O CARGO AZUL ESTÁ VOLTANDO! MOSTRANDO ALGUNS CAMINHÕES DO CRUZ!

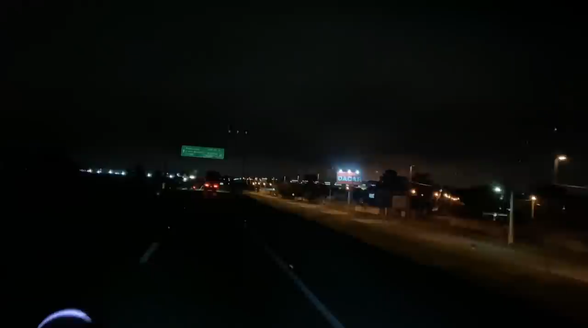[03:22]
Pegar aqui, ó. Curitiba, sentido 277. Aqui, ó. Quer dizer, 277 sentido Curitiba, né? Ai meu Deus, isso é tão emocionante. Eu achei que ia chegar tarde em casa, coisa errada. Que nada, moço.